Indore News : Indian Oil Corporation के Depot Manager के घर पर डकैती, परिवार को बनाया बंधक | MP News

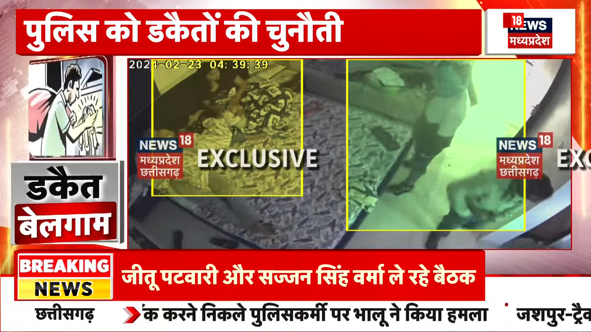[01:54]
में डकैत घुसे और मारपीत कर परिवार को बंधग भी बना दिया और इसके बार चाकू की नोग पर जेवर और नगत लूट लिया बदमाशों ने
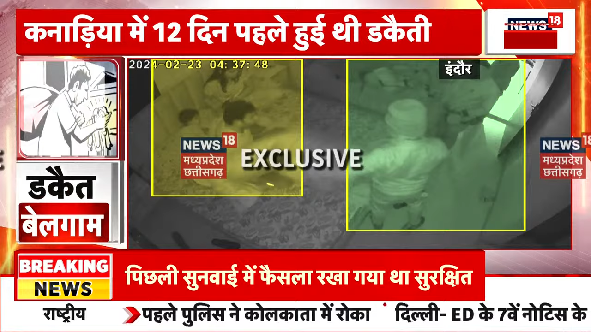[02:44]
तो बंदक बना कर लूटा गया, कार भी ले गए,
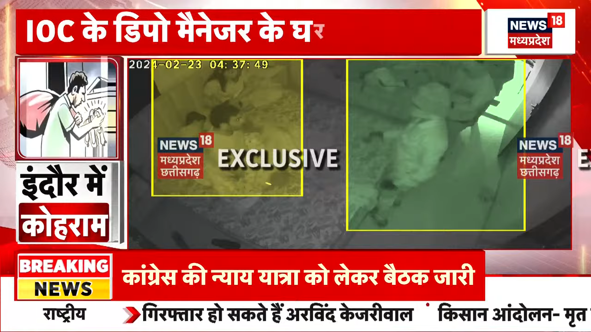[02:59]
जेवर भी ले गए, क्या शुखर में रखेते वो भी ले गए मिथलेश समवरता साथ जुड़ गए हैं, इंदौर से उनसे बातशित करेंगे,